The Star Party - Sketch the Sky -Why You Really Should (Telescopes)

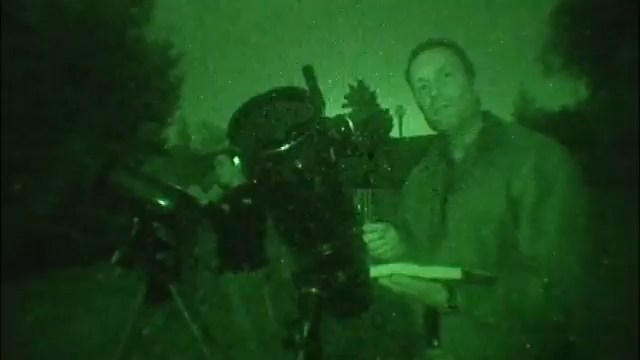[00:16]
This will sharpen your observing skills considerably.
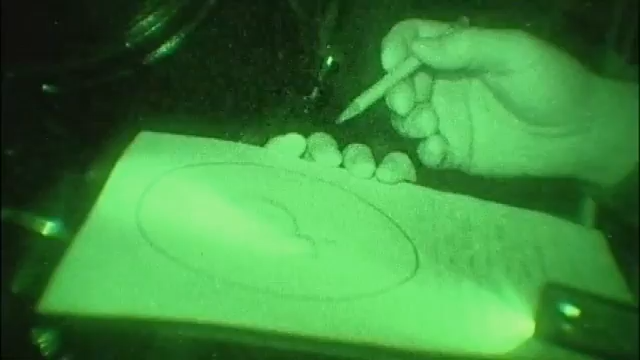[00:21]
To sketch, all you need in the way of materials are a red light emitting flashlight, so you can see what you're doing,
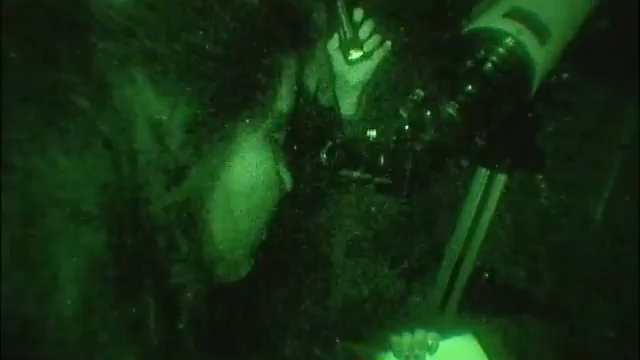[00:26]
a soft lead number two pencil, and either a blank piece of paper or,
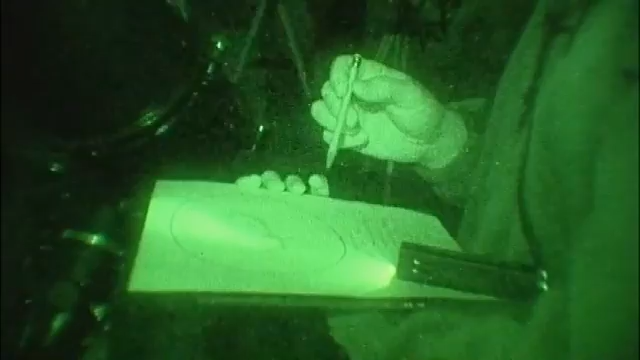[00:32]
as I've created here on computer, a template that has a field of view and an area down below for notes for such things as the telescope you're using,
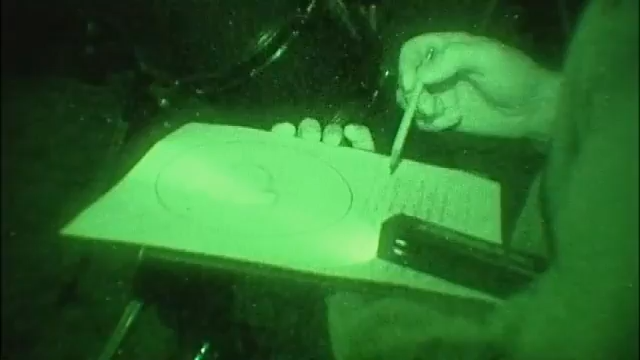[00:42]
what magnification, the date, the location, and the sky conditions.
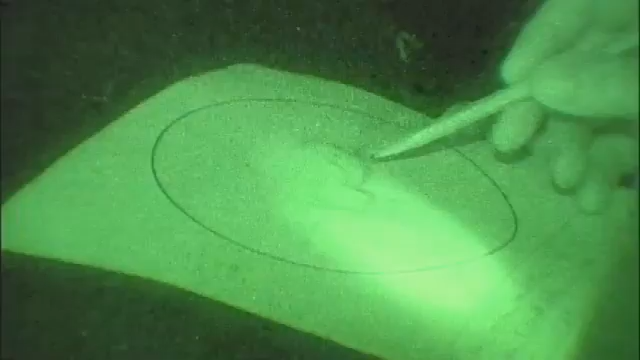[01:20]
I like to draw the brightest features or objects in the field first,
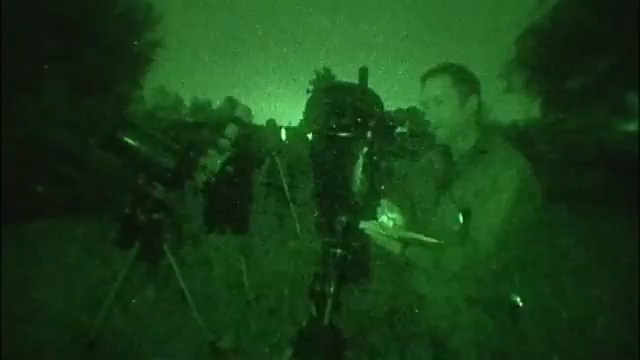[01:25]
so I'll start by drawing the positions of the bright stars in the field.